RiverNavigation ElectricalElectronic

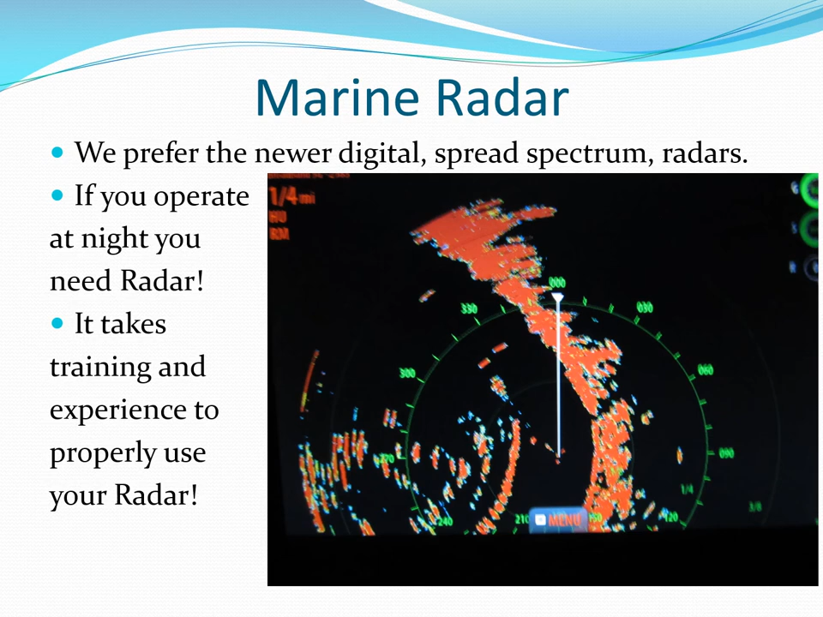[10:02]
If you have it, it should be on and the newer spread spectrum radars don't consume near as much DC current. Radar can also be used to locate severe weather like the thunderstorm shown here. If caught in a storm, use your rain clutter adjustment to see other vessels and buoys.